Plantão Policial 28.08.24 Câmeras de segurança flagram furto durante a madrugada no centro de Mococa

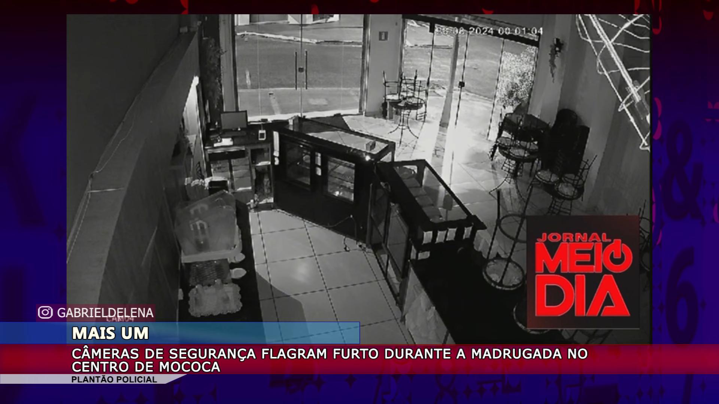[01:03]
ele acabou quebrando o vidro, invadindo o local E furtando ali algumas coisas que estavam no balcão, além de dinheiro A gente vai trazer os detalhes e é claro, depois do intervalo, nosso parceiro,
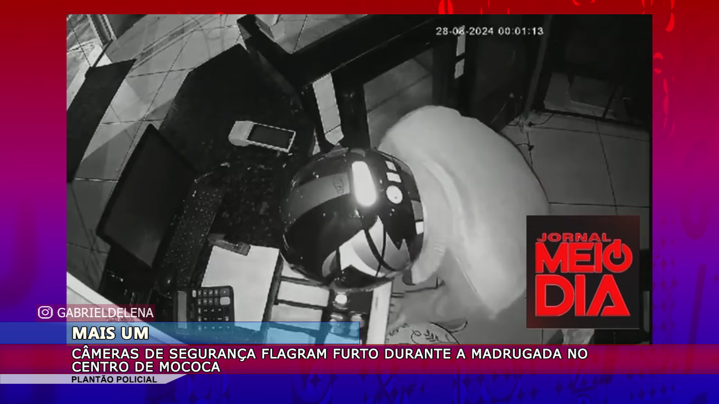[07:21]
na área central As imagens são claras O homem está de capacete O boletim de ocorrência foi registrado A polícia procura por ele E a gente segue por aqui, também trazendo todos os detalhes Acompanhando E se ele foi identificado,